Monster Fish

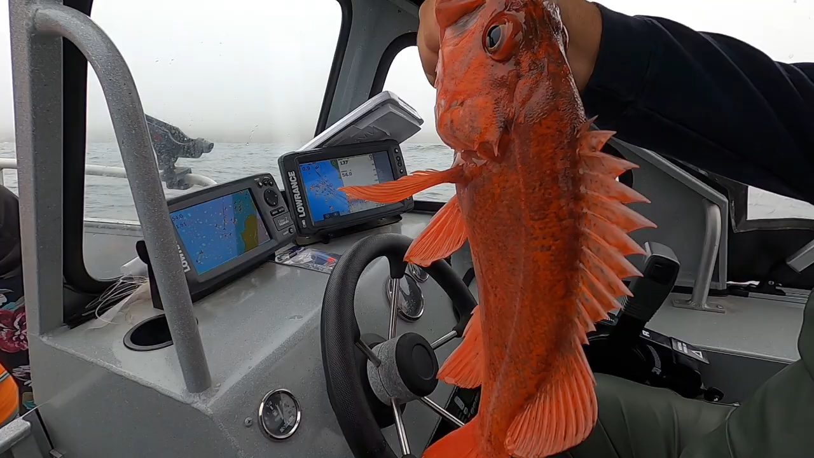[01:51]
And wait, what do you feel? Do you feel scratchy? It's a vermilion. It's not a yellow eye. That's a nice one.